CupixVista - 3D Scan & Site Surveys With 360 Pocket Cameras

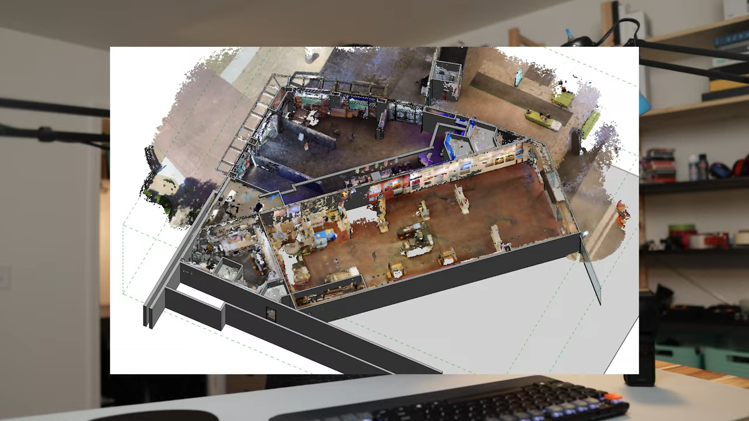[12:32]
And this may be just limited to my specific use case scenario and the workflow. You might find the elevation heat map generated with the Cupix Vista is just so
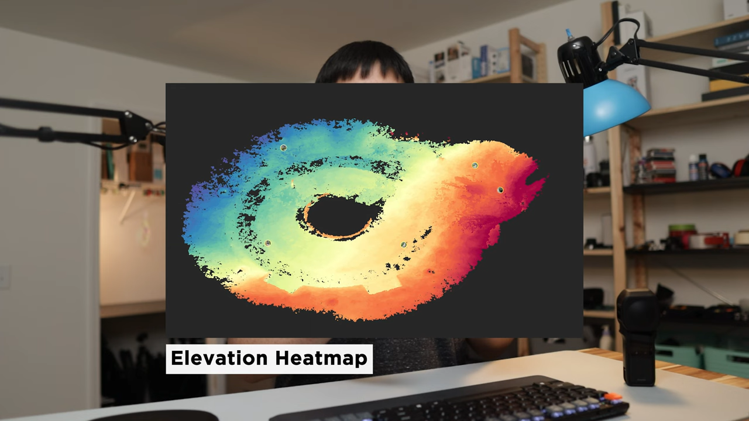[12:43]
darn useful in figuring out the gentle slope that's on the roof or this small landscaping.
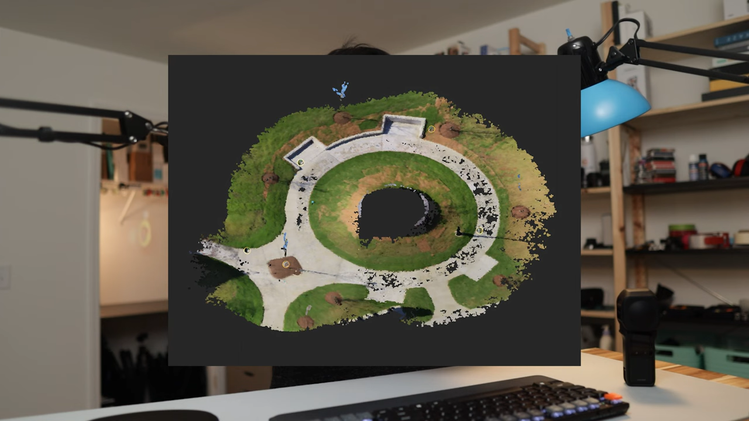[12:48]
Because this technology works not only indoors but outdoors as well.
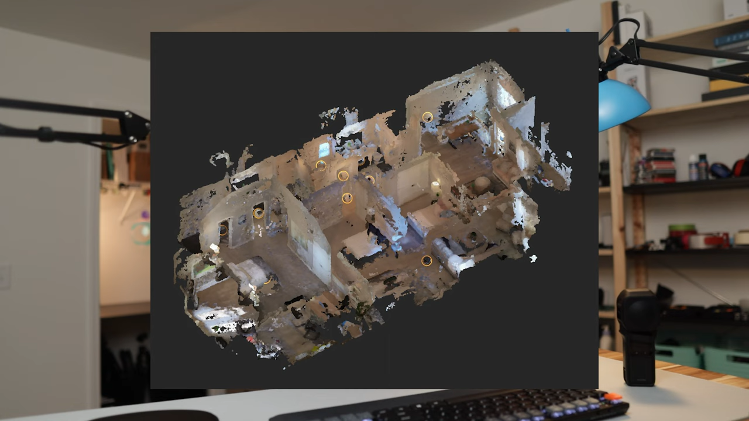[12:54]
Oh, and do keep in mind that Cupix's result may not be scaled correctly out of the box or out of the file that you download.
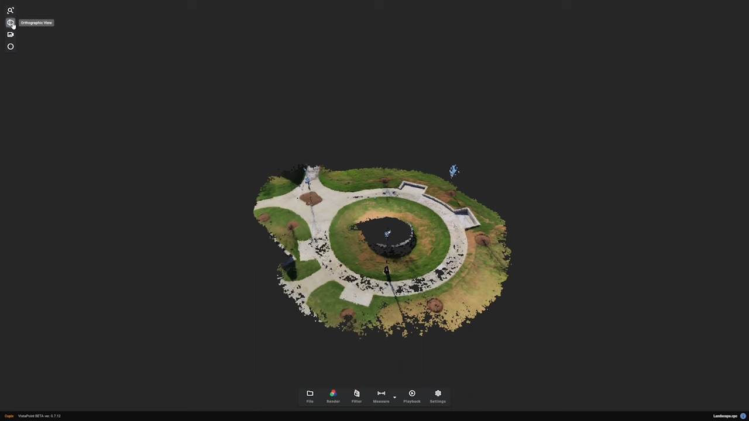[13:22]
As far as rescaling, I can go to the top view mode, use a measure tool to verify scale of the project is correct.
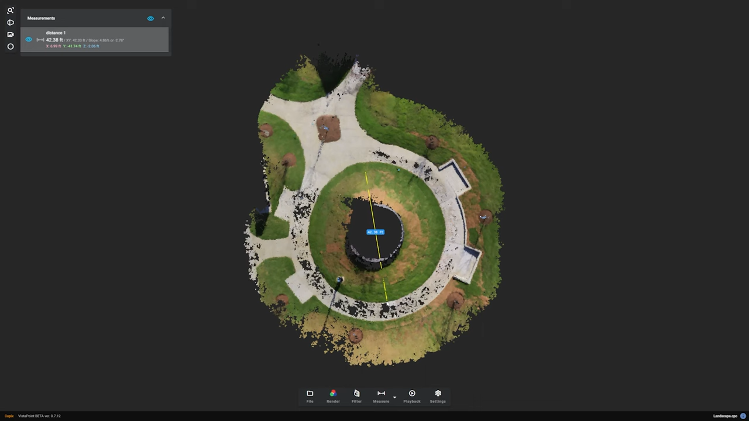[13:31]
Let's say the measurement of this is supposed to be 50 feet, not 42 feet, not 42 feet, then go to settings,